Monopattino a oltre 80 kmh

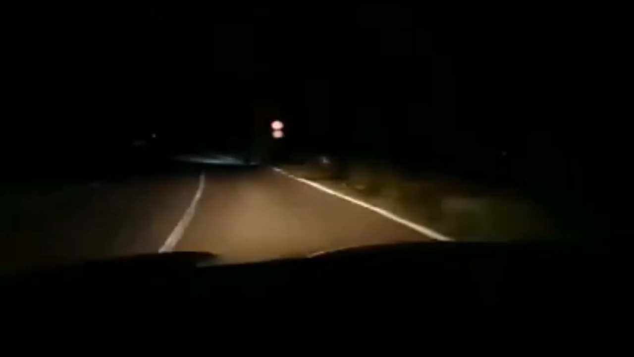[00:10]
Cioè siamo ai 90 all'ora e davanti a me è un monopattino che ha superato tutte le macchine Guarda, è pazzesco, cioè guarda, ha superato le macchine in fila, no non ci credo, ai 90 all'ora, è fantastico questo qua, è pazzesco,
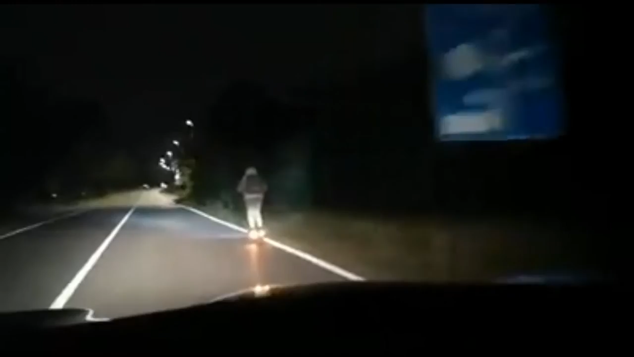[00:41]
non ci credo, cioè, guarda No, è fuori, ma questo qua si comincia a superare prima le macchine,
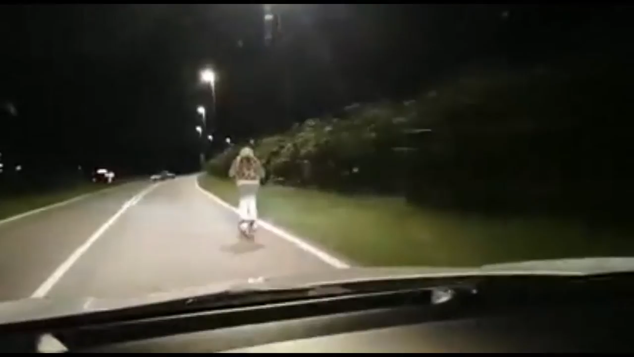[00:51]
guarda, guarda, adesso supererà questo, guarda, guarda, guarda, è fantastico
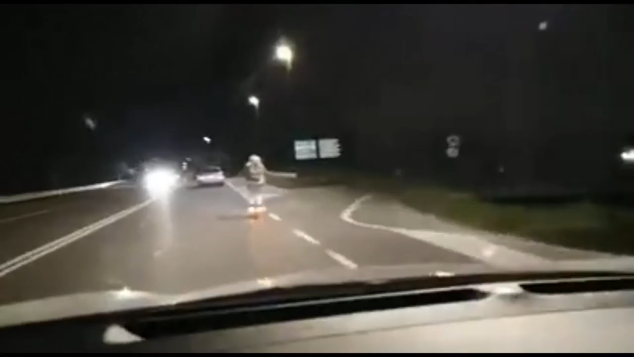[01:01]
Vediamo come ci superare anche questi Guarda, 82 all'ora, 83,
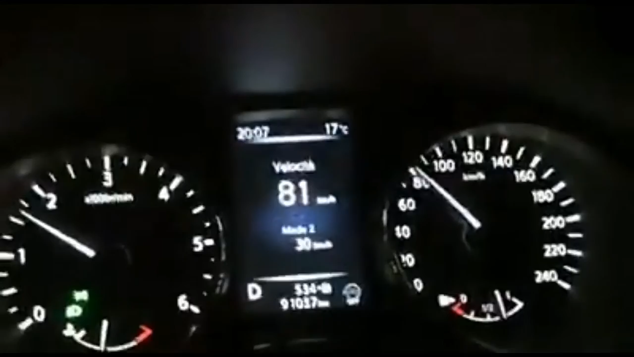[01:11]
81, guarda Sì,
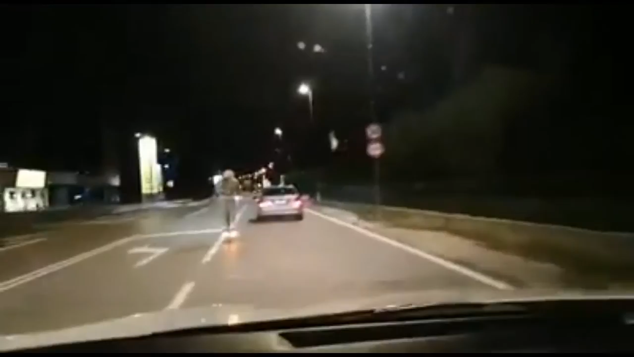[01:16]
fantastico, prima ha superato tutti al buio, no, è allucinante, è una roba di gente No, è fuori Vi stiamo andando sinierola, no, no l'idea